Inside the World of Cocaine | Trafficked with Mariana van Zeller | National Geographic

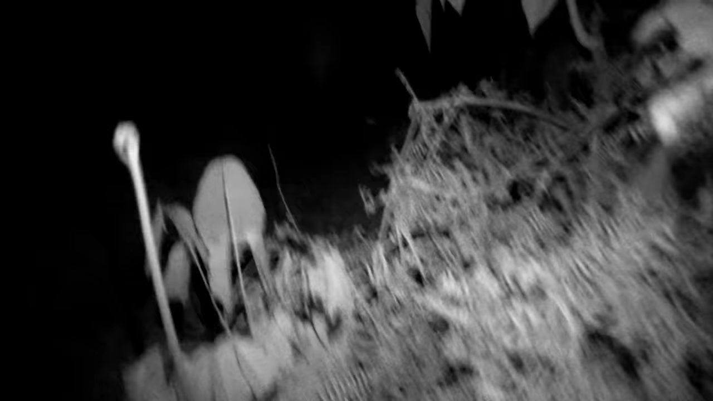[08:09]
यह हमारा कजबा है, तो आप अपनी लाइट्स बंद कर लीजिए.
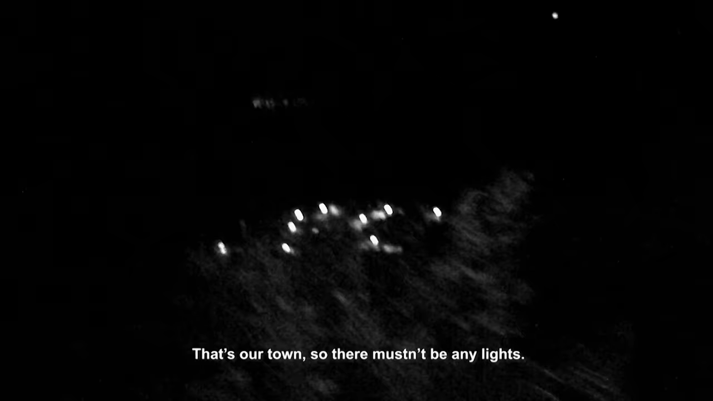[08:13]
ठीक है. कजबे के लोग एक साथ काम करते हैं.
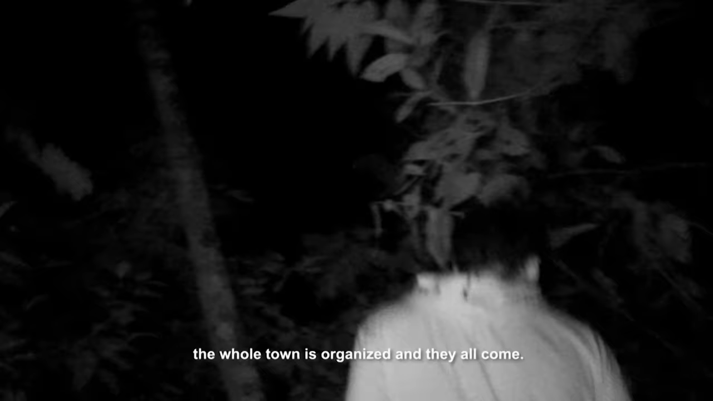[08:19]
अगर कुछ भी गड़बड होती है, तो सारे लोग इखठा होकर एक साथ बहार आ जाते हैं. यह कह रहे हैं कि इनका कस्वा पास ही है.
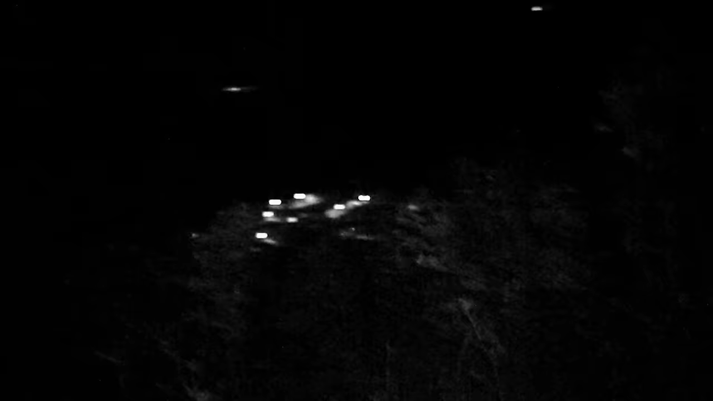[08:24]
अगर लोगों ने हमें देख दिया, तो हमारे लिए मुश्किल हो जाएंगी.
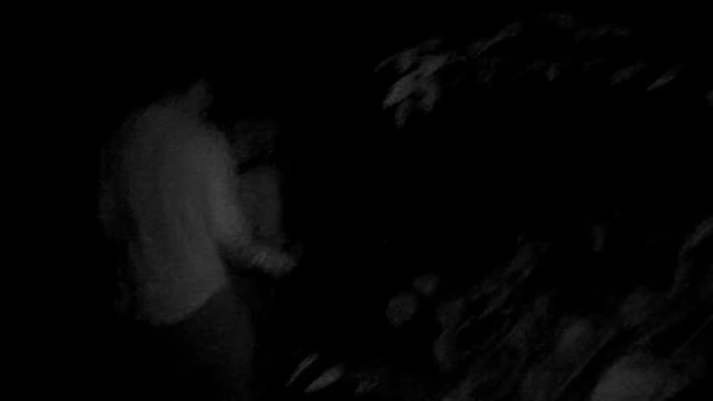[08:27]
यह लैब्स स्थानिय समुदायों की कमाई का जरिया है.
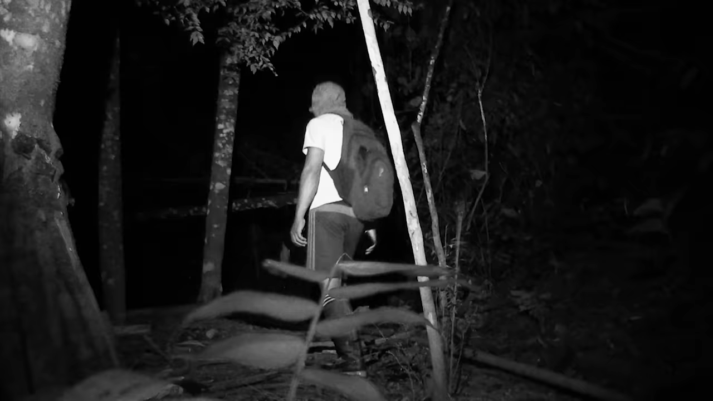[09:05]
तो यह है वो जगा? वाँ, बहुच कहे है.